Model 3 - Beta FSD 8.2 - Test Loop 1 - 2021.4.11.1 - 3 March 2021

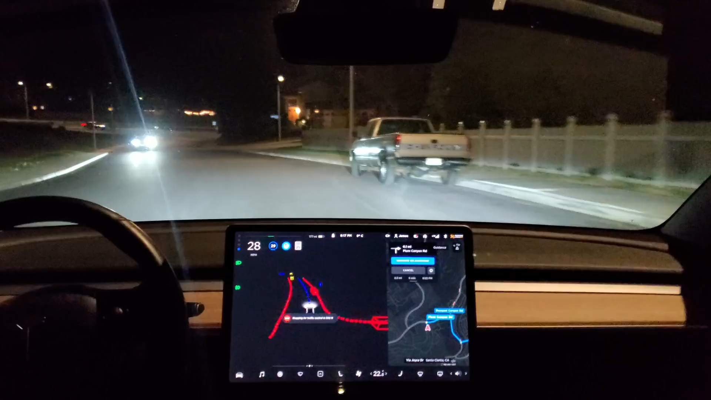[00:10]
Okay, test loop one. Let's see how it does tonight. Running FSD beta build 8.2. Turn right on to Plum Canyon Road. Let's turn right on Plum Canyon Road. Nice, confident stop. Approach and stop. Clear to the left. Looks like it's doing a little bit of creep and making the decision to proceed. Nicely done. I'm noticing it's more sure of itself with the creep to look and then go.
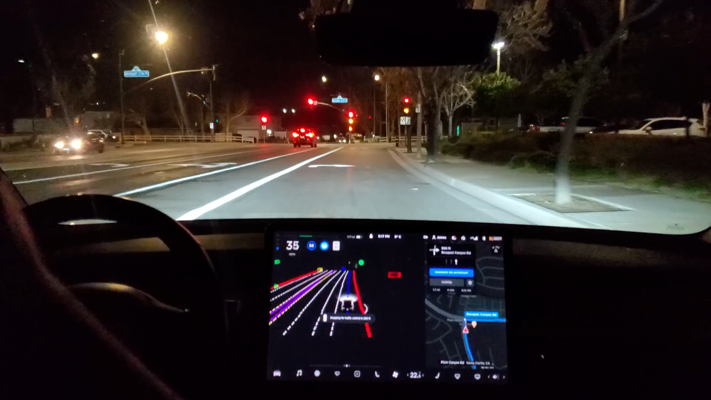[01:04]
Okay, so there goes our advanced grade. So it's going to have to make the decision to make it a right on red. We've got traffic coming from the left. Is this two test fuel vehicles? It is. Two camouflaged vehicles. Don't know what they are. Creeping forward. See what I mean? Now it's looking.
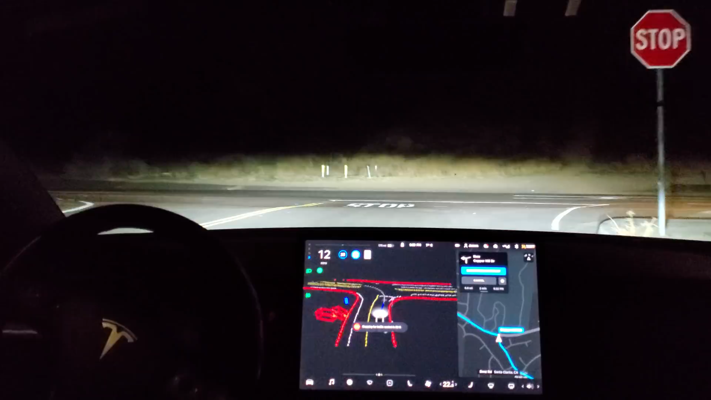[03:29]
I'll email. Okay, coming up to the stop. It's clear left and right.
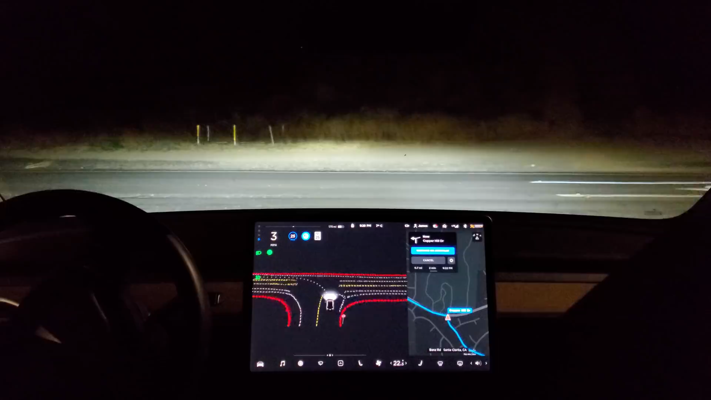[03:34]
It can go. Now it's stopping again there for a second. It's making the decision to proceed on its own, and we're through. Okay, so I'll just cancel that so we can loop back to the start point.
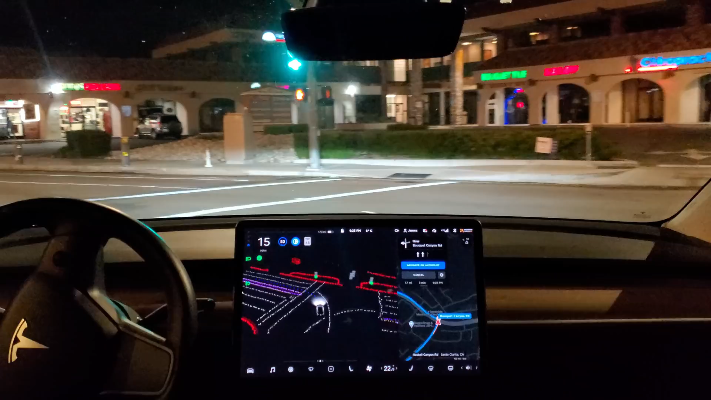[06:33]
Nice left. I'm definitely noticing a lot more confidence in FSD beta with this 8.2. So this is 8.2, meaning it's a minor revision change from our last build.
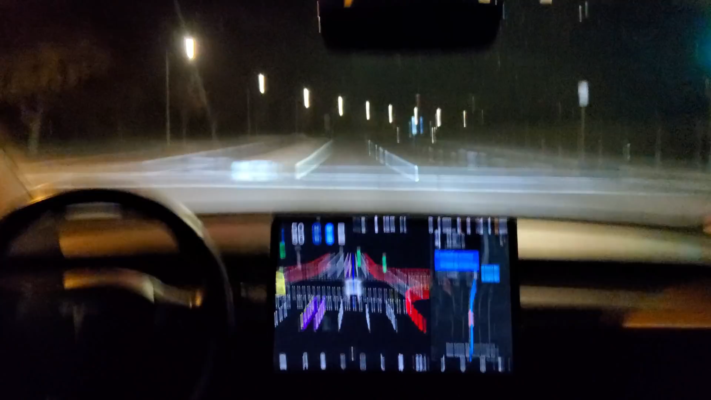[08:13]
nice wait and see and then a nice smooth left turn wow man that Tesla AP team oh
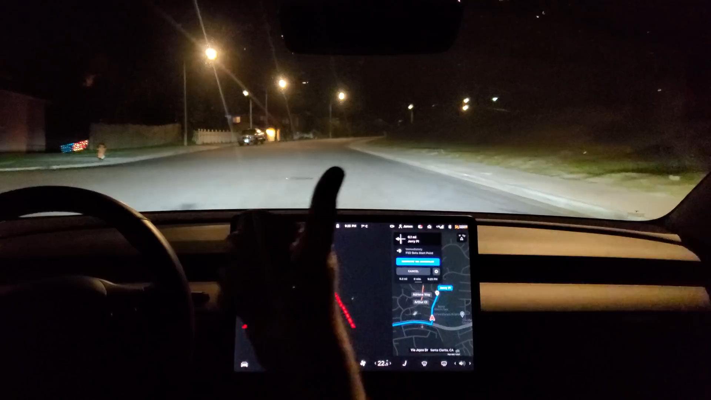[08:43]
well done team in 500 feet turn left on to Jerry